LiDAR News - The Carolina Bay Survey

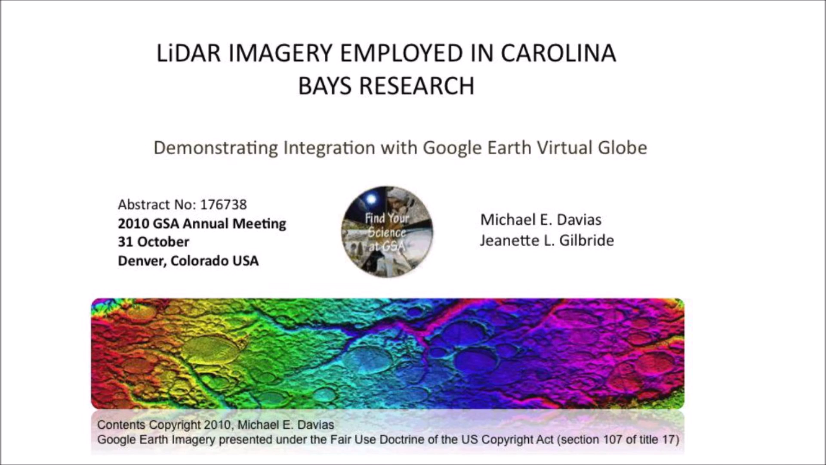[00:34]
Michael Davias was inspired to study the Carolina Bays after seeing an exhibit about the enigma of the Carolina Bay landforms at the North Carolina State Museum of Natural Sciences in Raleigh, North Carolina. He found a way to access U.S. Geological Survey data and generate LiDAR image overlays for visualization in Google Earth. In 2010, he and Jeanette Gilbride made the presentation at the Geological Society of America Annual Meeting describing this approach of studying the Carolina Bays.
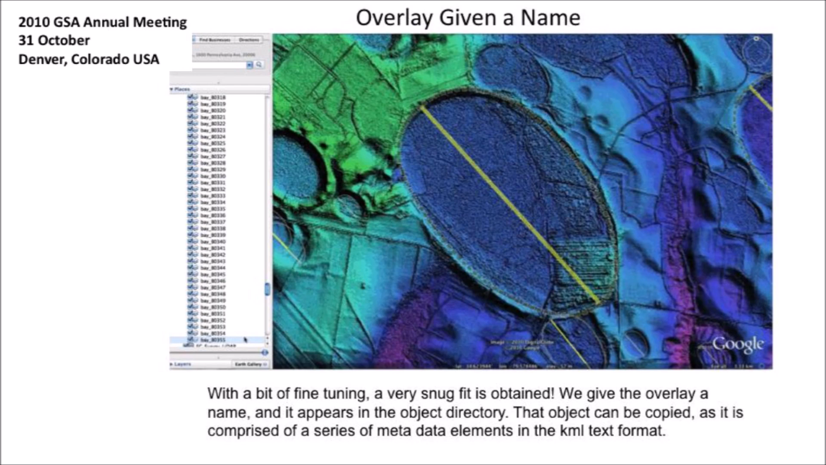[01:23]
and he made the Carolina Bay survey database available to the public through his website. Michael's LiDAR imagery provided me with images that I needed to try to set on an argument between Melton and Shriver in 1933 and Douglas Johnson in 1942
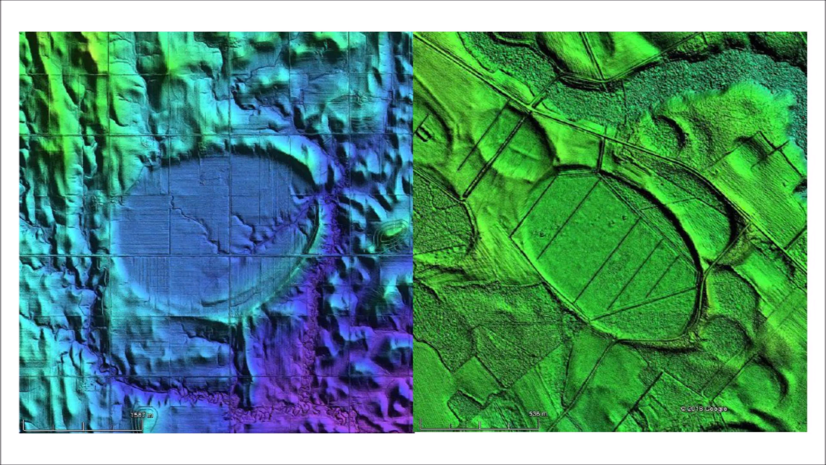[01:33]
about whether the Carolina Bays were elliptical or not. Using a graphics editor, I found that well-preserved Carolina Bays and Nebraska Rainwater Basins have
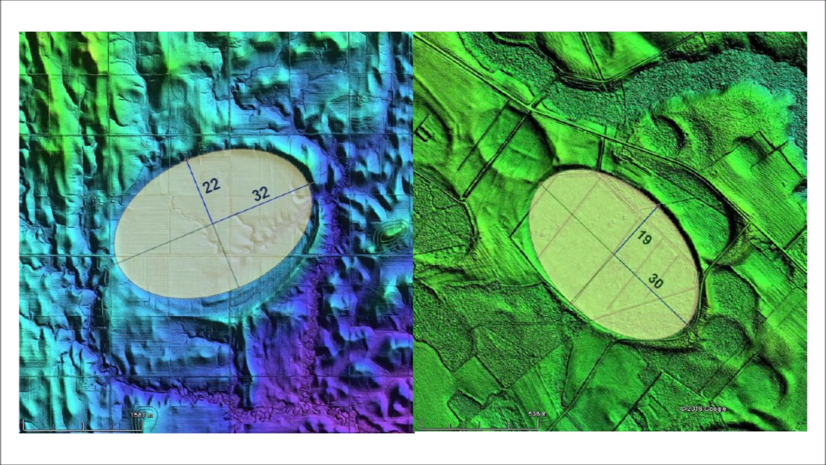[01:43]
a precise elliptical geometry with a constrained range of aspect ratios. Since ellipses are conic sections, in 2017 I wrote a paper proposing that the Carolina Bays originated as
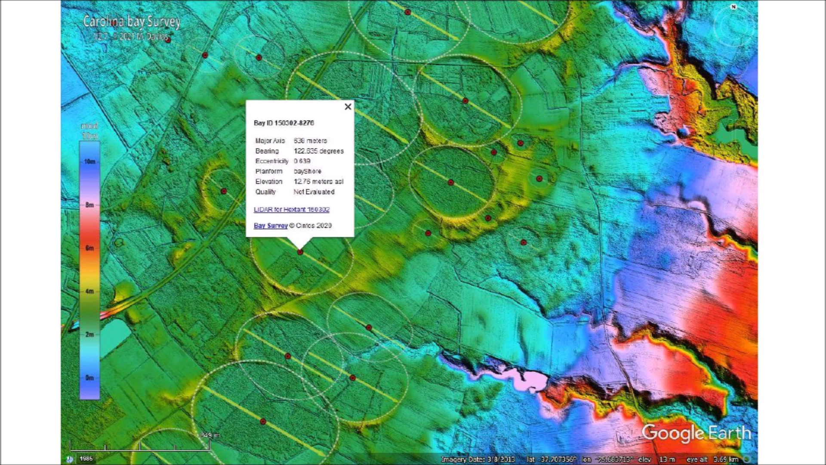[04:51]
The metrics shown are derived from specialized processing of the fitted overlay and include the length of the major axis, the bearing of the bay with respect to true north, and the mathematical eccentricity of the bay. This image compares the old colors on the left with the new colors on the right.
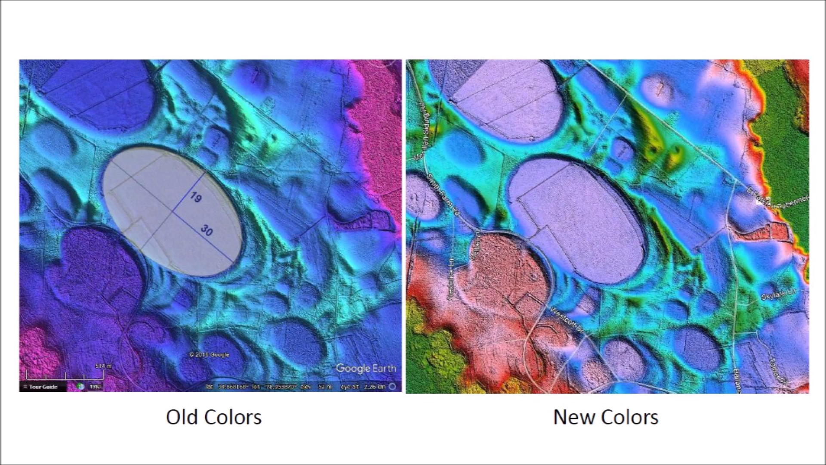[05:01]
It is evident that the new color scheme uses a broader palette and provides better visual clues about the topography. Some of the terrain features in the new coverage surprised me with their artistic beauty.